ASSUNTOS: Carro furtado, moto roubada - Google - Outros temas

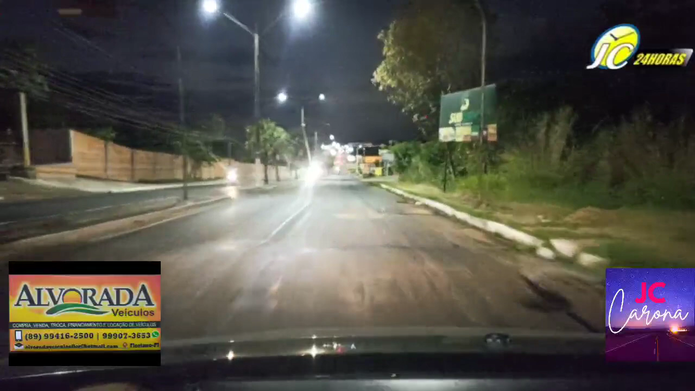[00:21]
até a cidade de Barão de Grajaú Houve um probleminha aqui com o celular, mas já já retorna, mas dá certo
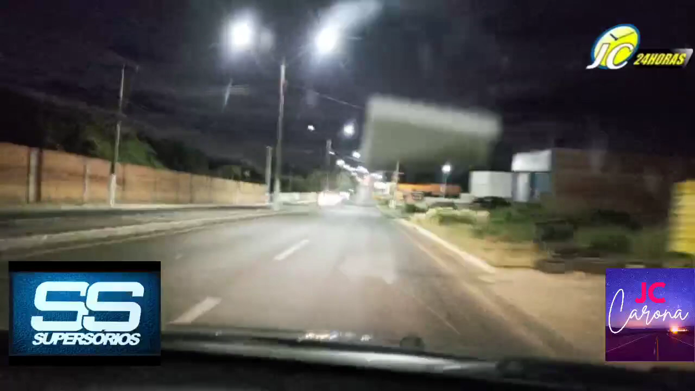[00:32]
Pronto, opa Tranquilo, o celular caiu aqui no dispositivo, mas já está tranquilo Pronto, é a noite dessa quarta-feira, quarta-feira dia 20 Isso aqui é ao vivo né gente, mostrando coisas que acontecem ao vivo E a noite desta quarta-feira, dia 27, 27 de julho de 2022
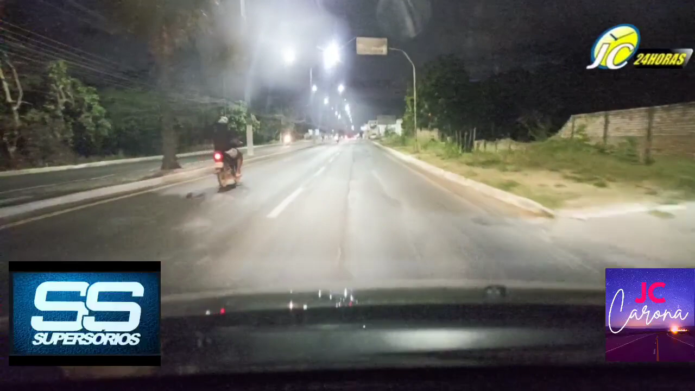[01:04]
Com esse imprevistozinho aí A gente vai falando aqui sobre alguns assuntos da gente, da cidade Eu falava que a gente sempre está mostrando aqui esse percurso até a cidade de Barão de Grajaú E lá a gente faz daqui a pouco o Jornal da Noite, todos os dias A gente apresenta o Jornal da Noite pela TV Tropical